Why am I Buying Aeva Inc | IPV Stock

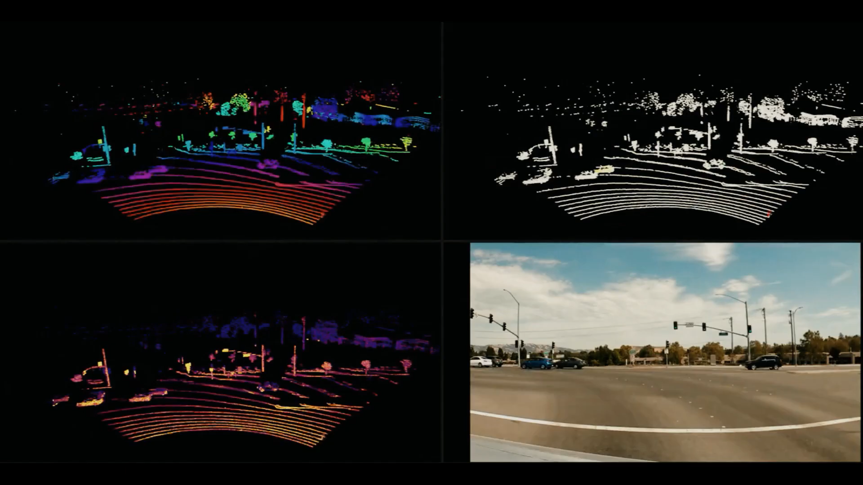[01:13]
radar and video cameras to give self-driving cars a three-dimensional view of the road and a better view of their surroundings.
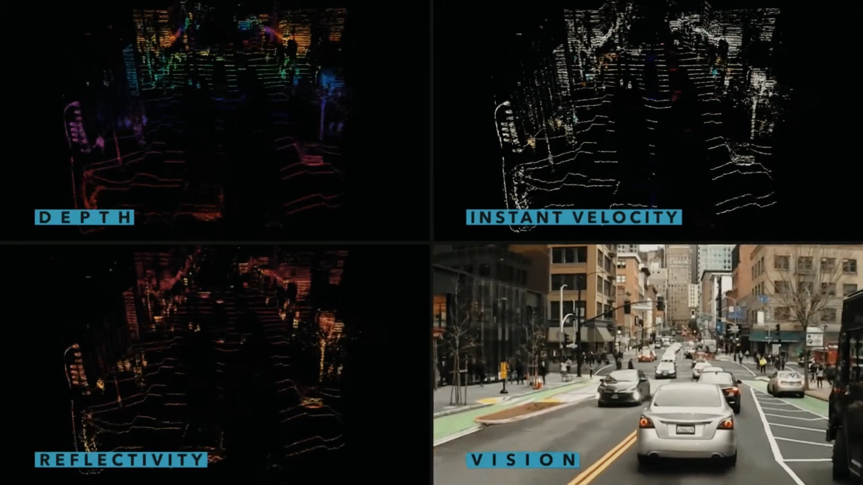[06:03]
This makes LiDAR technology very relevant as we are heading more and more close to autonomous vehicles.